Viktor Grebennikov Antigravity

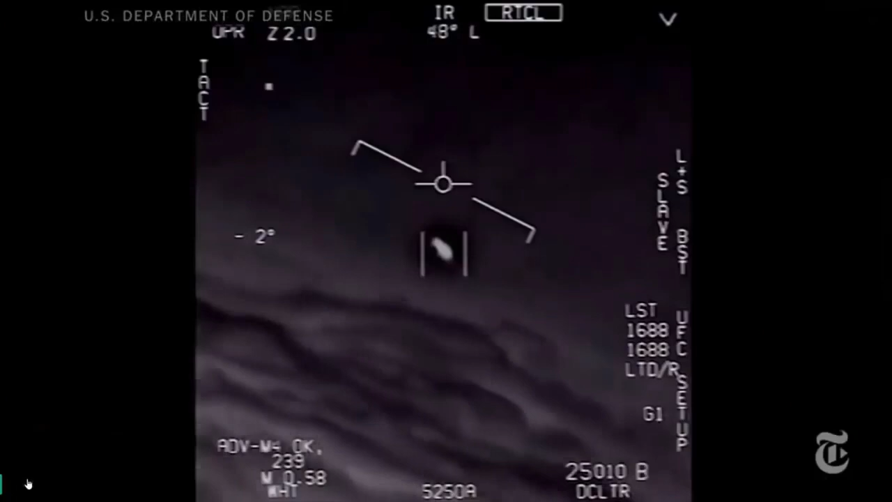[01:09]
There's a whole fleet of them. Look on the ASA. What's that?
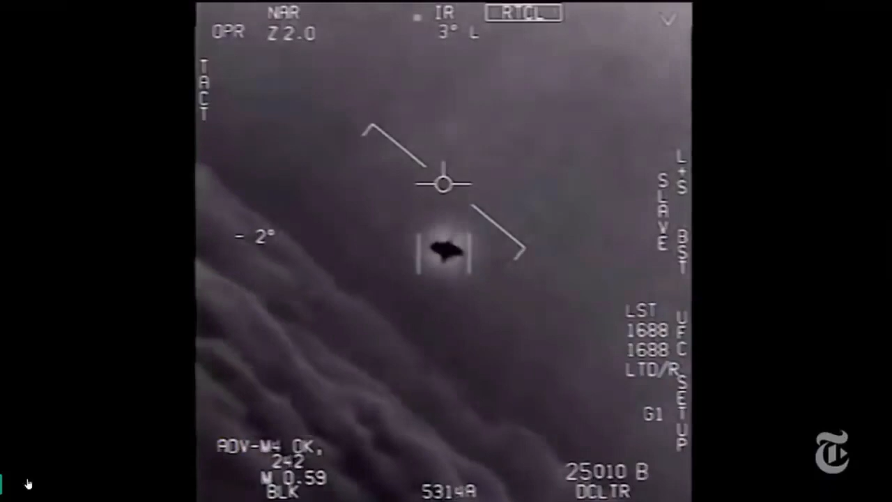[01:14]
Look at that thing. It's rotated.